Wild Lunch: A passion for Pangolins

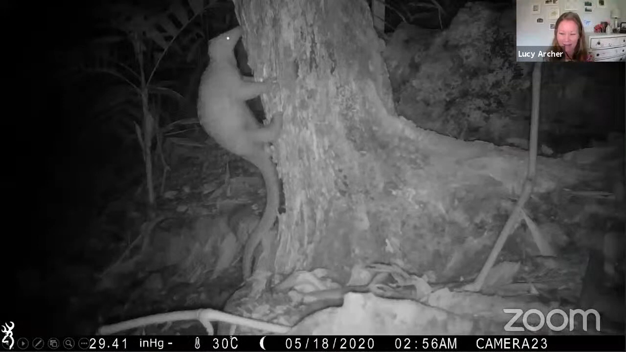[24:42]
we have yeah we've been very lucky and we have had um i think around um 13 of the cameras so far i've got um pangolin captures on which is super exciting um so this is one pangolin here feeding on the side of a tree um so um yeah we've got another one in a that's a
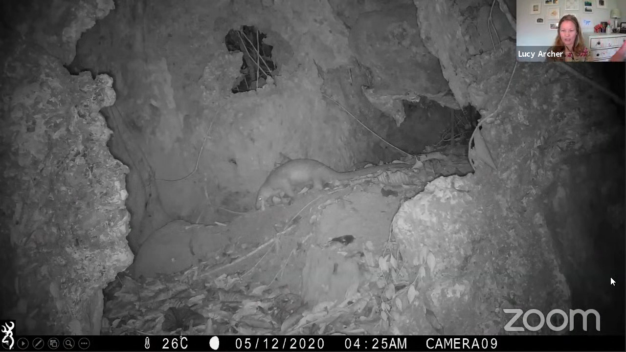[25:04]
sort of the hollowed um tree root um which is um pretty cool um so yeah so oh and this one is a um i don't know if you can see but at the back there's a
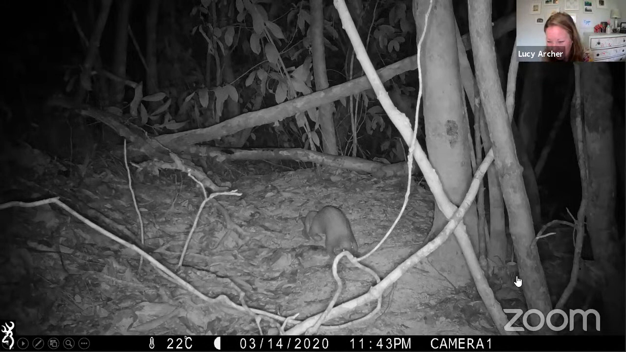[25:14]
pangolin pup um yeah on this on the mum's tail so and that was very exciting so that's proved that there's um you know pangolins are breeding in this area so that's really helped when we've gone to the local government to say um this we think this should be an area of importance to protect